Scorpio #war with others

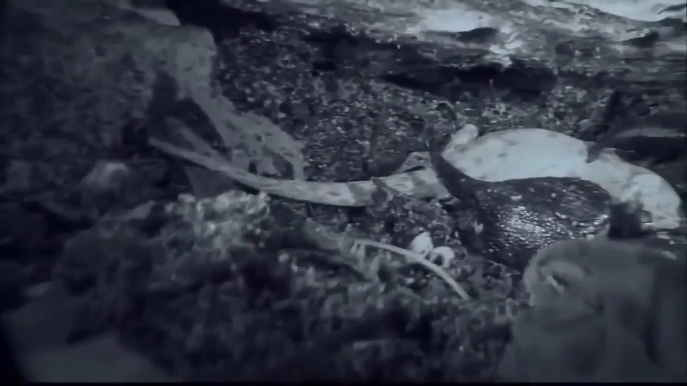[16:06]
uniquely designed membranes in the torso expand like an accordion to accommodate